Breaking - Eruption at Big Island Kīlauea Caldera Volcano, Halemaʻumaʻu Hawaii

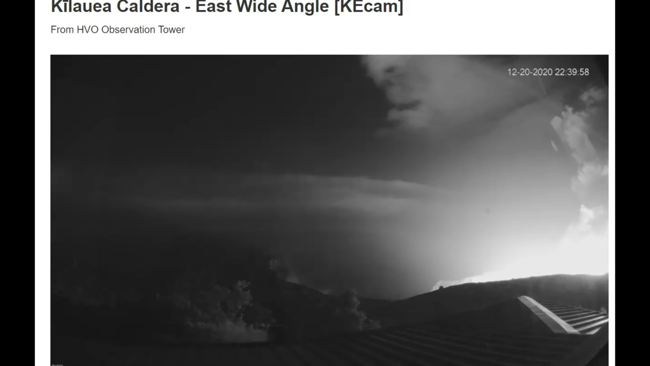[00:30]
Here we have an image of the caldera. Now this is at 2239 and another image at 10 40 p.m.
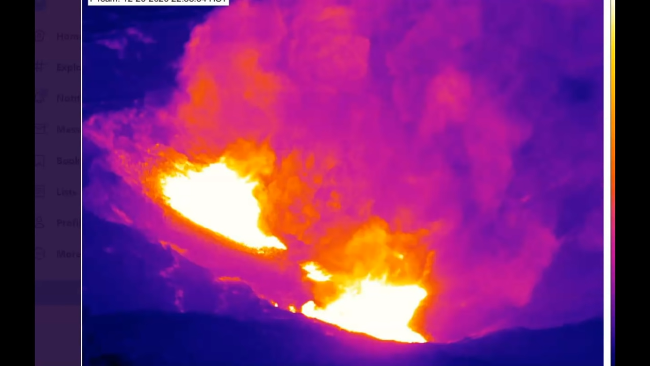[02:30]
Here's an image that I posted um it was at 2 46 a.m.
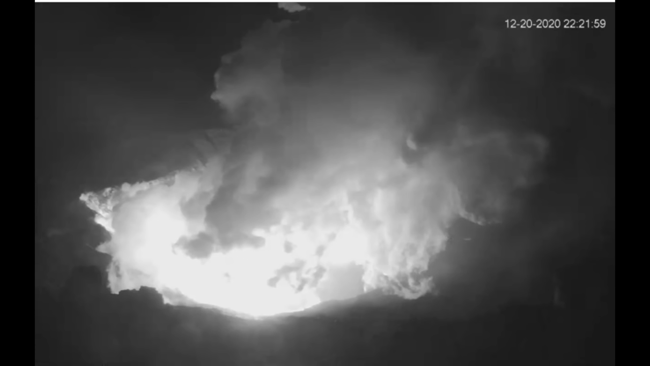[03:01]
This image was at 10 22 local time and another image at uh 22 21 and 59 seconds. Here we have another image now this was at 22
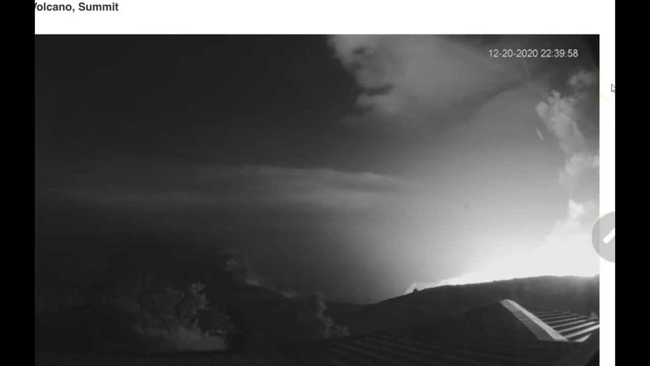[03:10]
39 and this was shared with me.
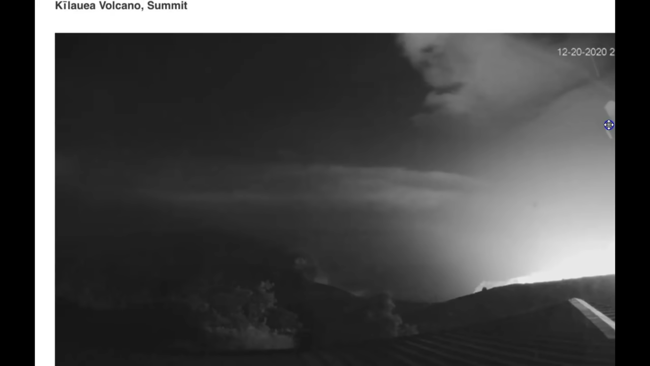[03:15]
Let me pull it over so you can see it's uh Kilauea volcano summit. This was shared on twitter by Blight Blue.
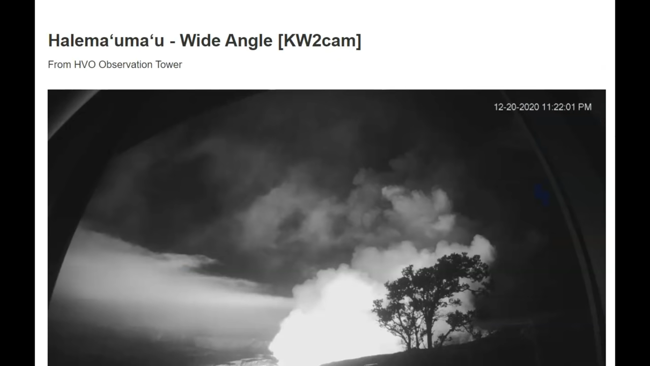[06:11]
Okay another image at 11 22 local time
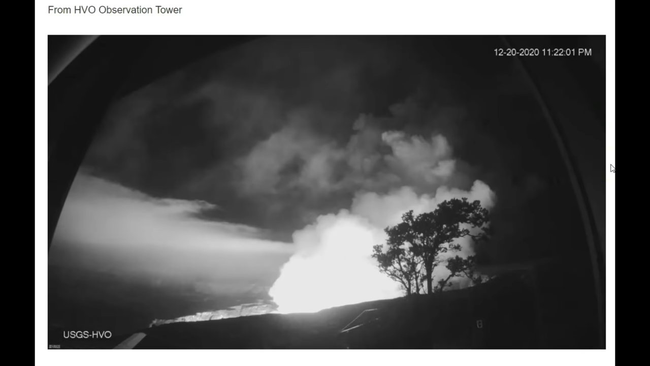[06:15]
of Heli Mama on USGS and another one showing
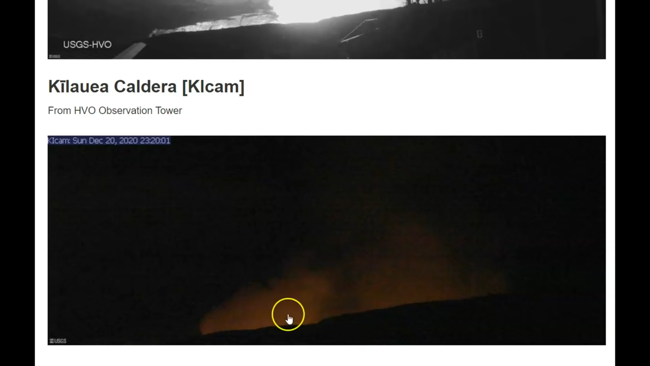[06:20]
the red glow let's come down to the thermal yeah okay 23 18. So it's being updated now it looks like look at the heat and another image 23 18.
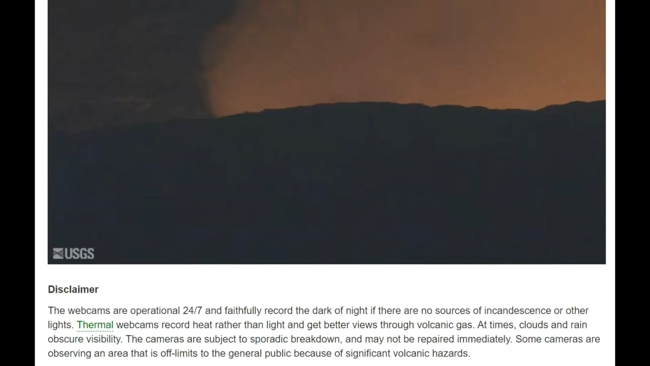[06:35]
Let's see what else I got that's it doesn't look like there's any
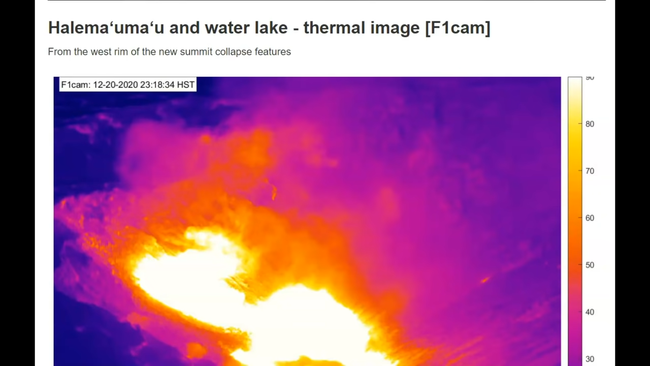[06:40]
water there in the lake at Heli Mama sorry for pronouncing it wrong but that's all I have for you right now any thoughts or comments or questions please put it down below thank you for watching